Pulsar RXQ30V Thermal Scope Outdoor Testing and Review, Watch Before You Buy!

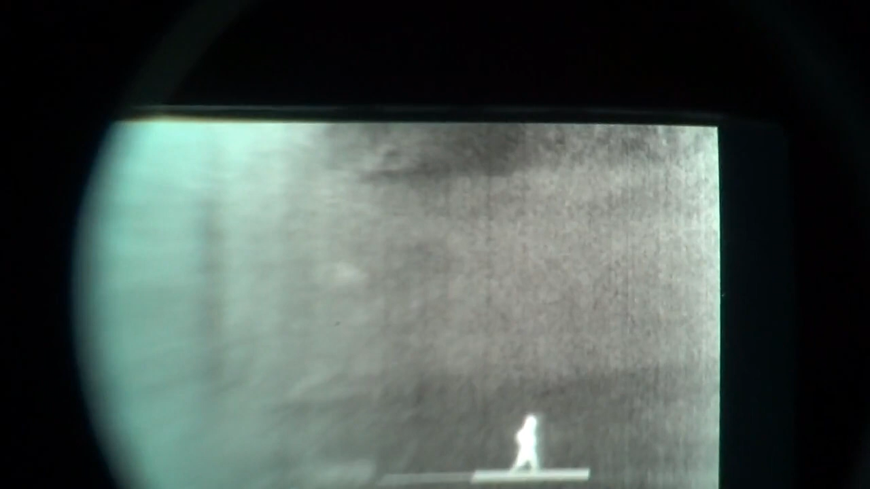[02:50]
Let's see if we can get lined up on him.
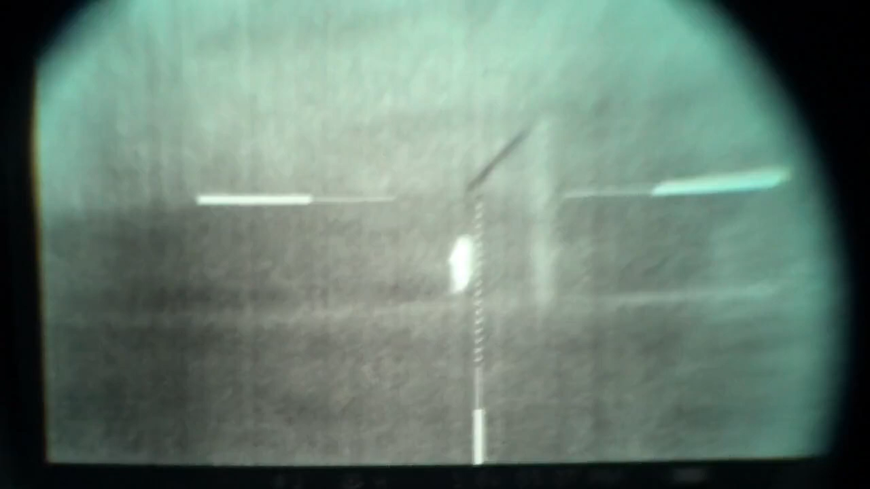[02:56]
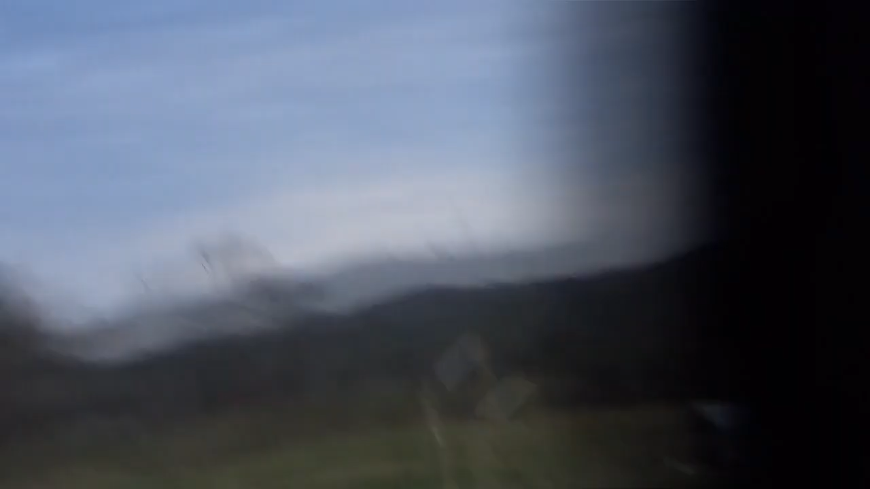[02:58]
Guys, here we are at 200 yards.
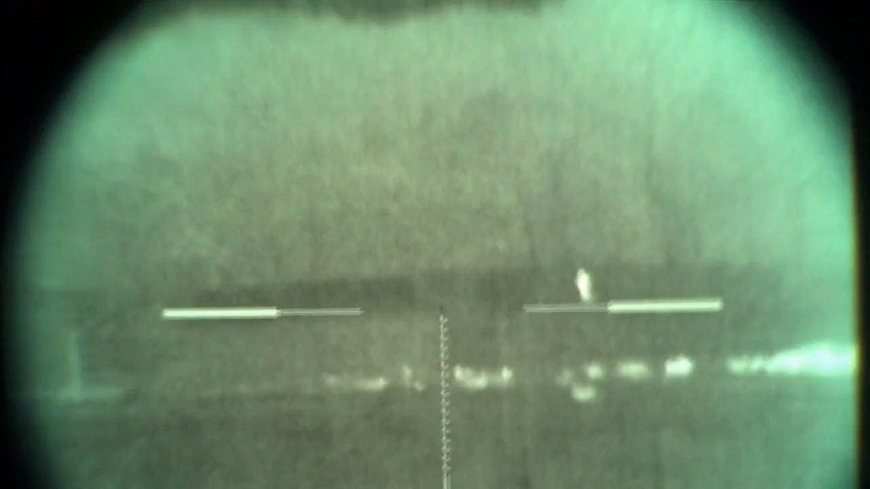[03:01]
Still daylight. Here we are looking through our scope.
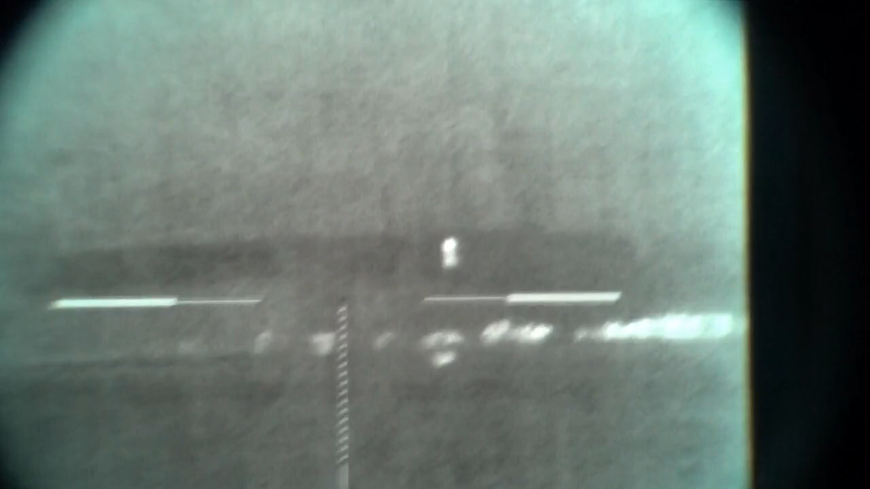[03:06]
These are chickens here in the foreground at about 100 yards.
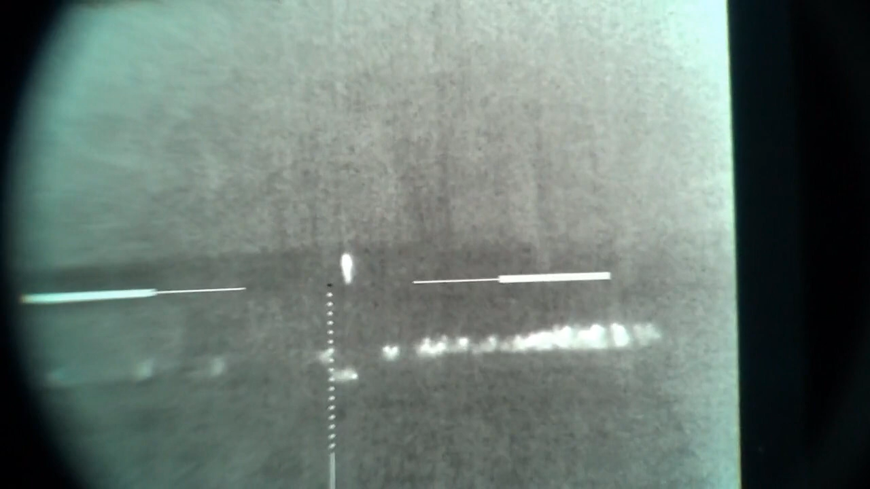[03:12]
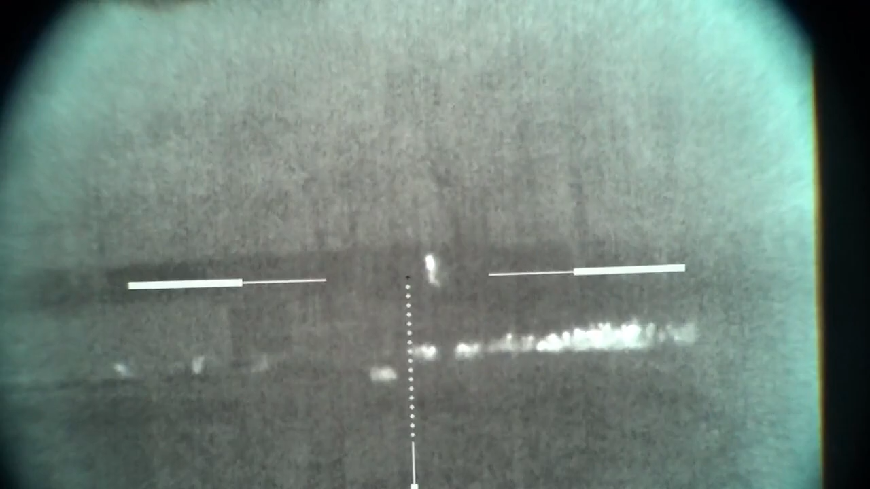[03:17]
All right, it's 200 yards during daylight, overcast, 300.
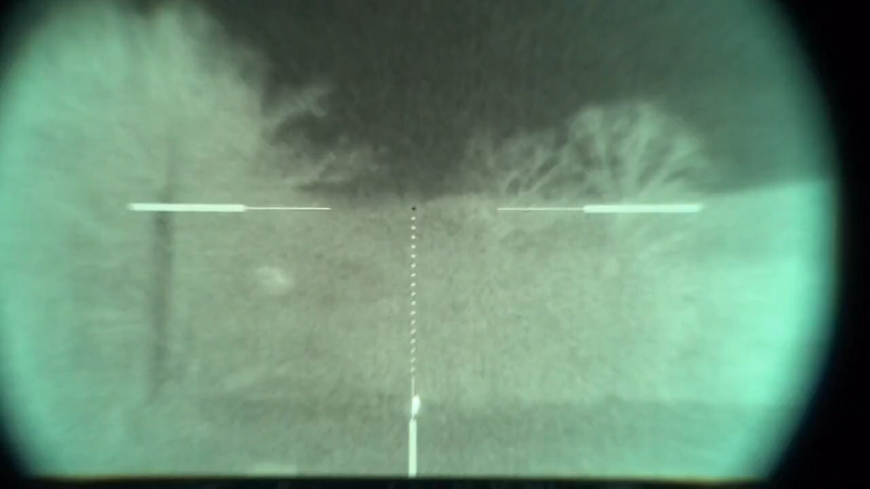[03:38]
And there is our target, glowing quite brightly down there. Yeah, it looks a little better with the naked eye. Through the scope, the camera doesn't quite, it kind of oversaturates too much. All right, there is a 300, and I'm going to, uh, give him a quick order.
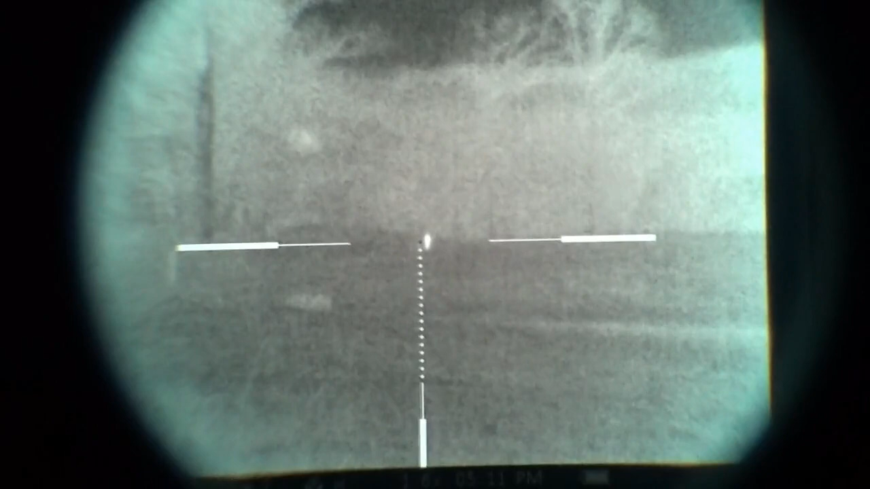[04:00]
All right, there we go. Now we're focused. So there's 300 yards. So you can see, it's tricky to see what's going on down there, the contrast. I can see the trees, and, uh, with the naked eye through the scope, you can see a little bit more. But, uh, let's see, there we go. We're walking, walking along at 300 yards. And, should we go behind some brush now? Yes, now it's behind the brush. Okay.
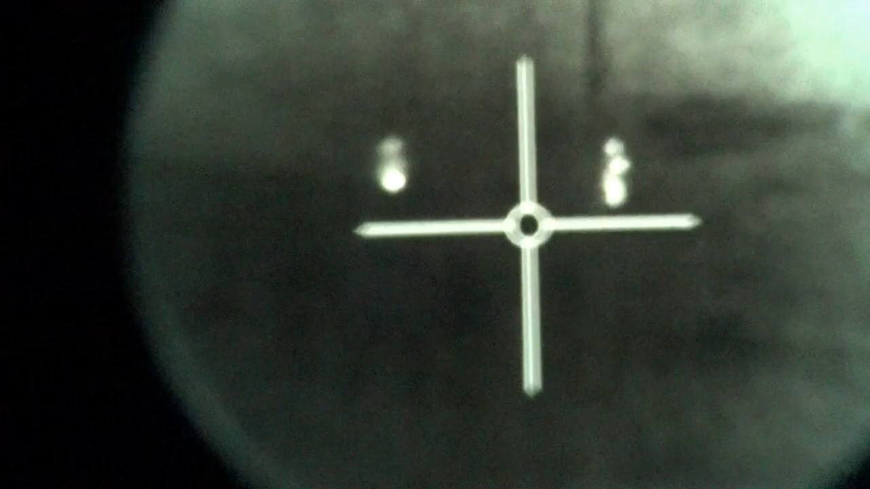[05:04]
But, uh, 200 yards! All right.
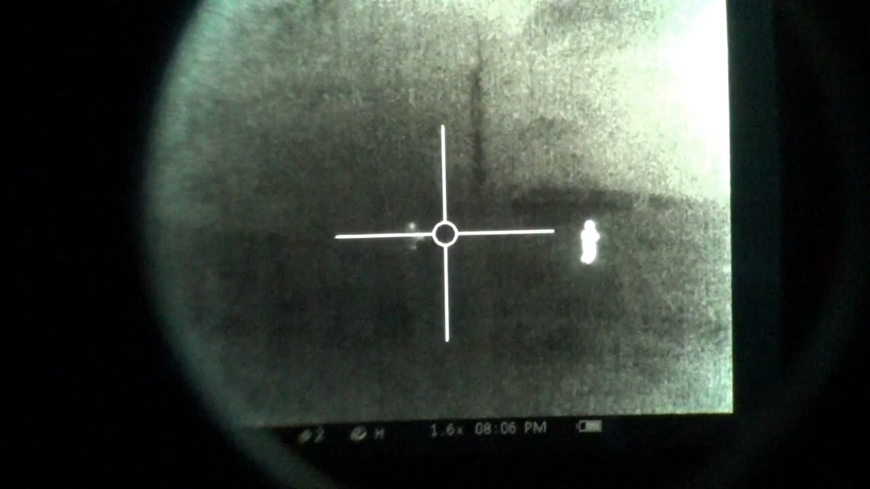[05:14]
Let's see, here our targets go.
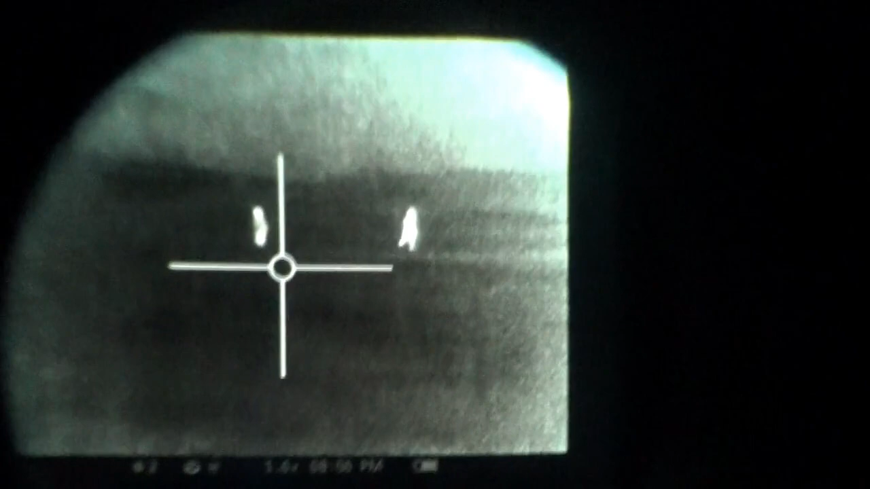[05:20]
About 100, 100, 120, and as I said, it's, it's, it's totally dark.
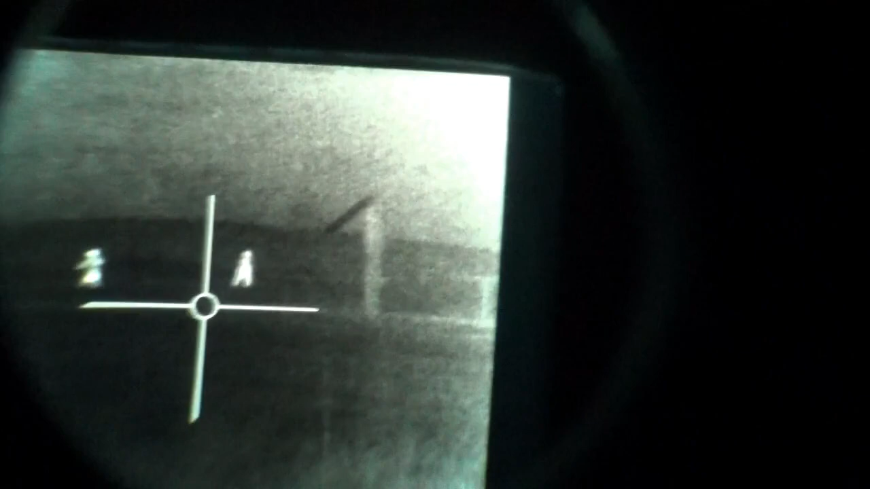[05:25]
You can recognize the scenery from what we're looking at during the day, and how similar it looks.
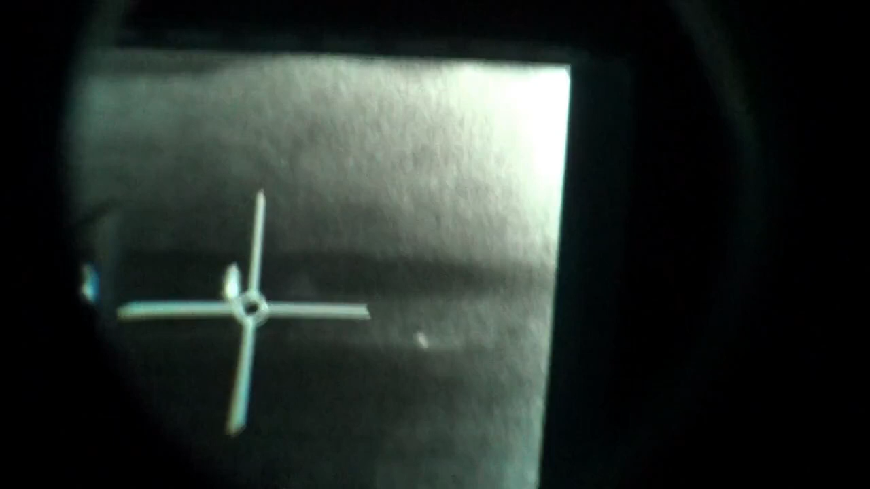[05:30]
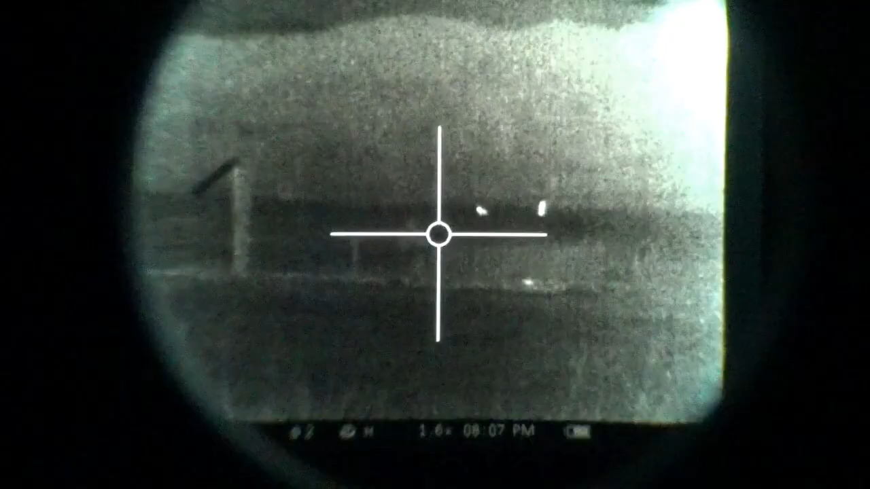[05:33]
Change the reticle to this one. It's easier to aim this way, but it can block small targets. Arrival at destination.
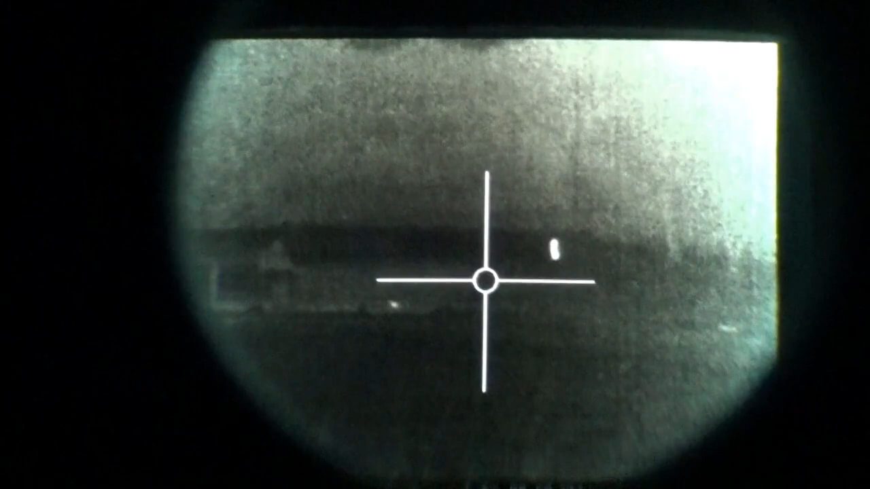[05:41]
All right, guys, so this, I believe, is 200 yards. Wave. Okay, there he is waving.
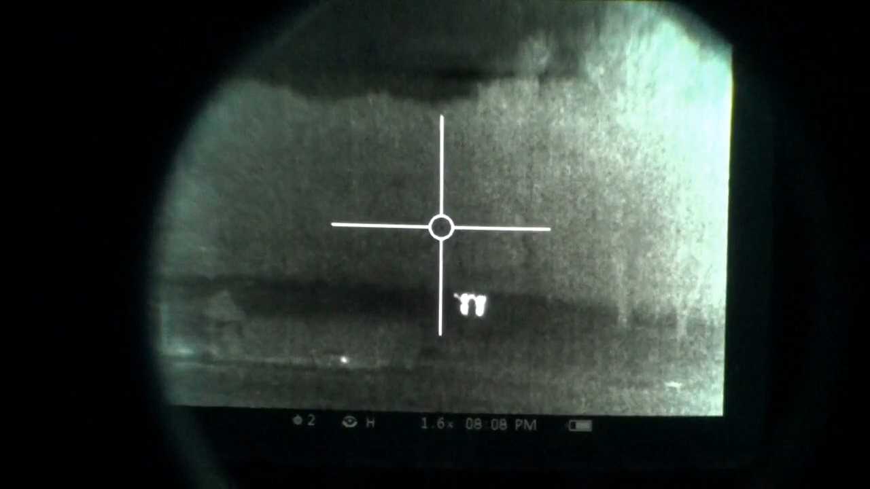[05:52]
300. Okay, they're going on to 300. Pencil. All right, so that's 200.
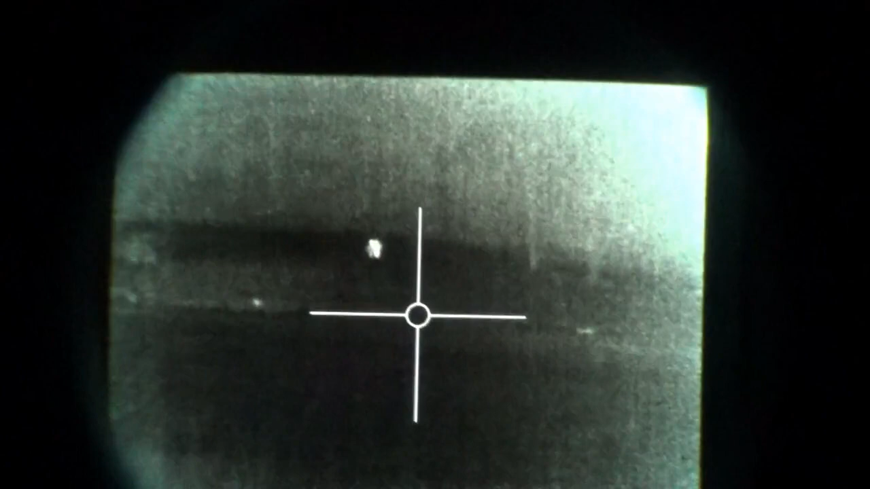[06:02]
That's, that's two of them right there.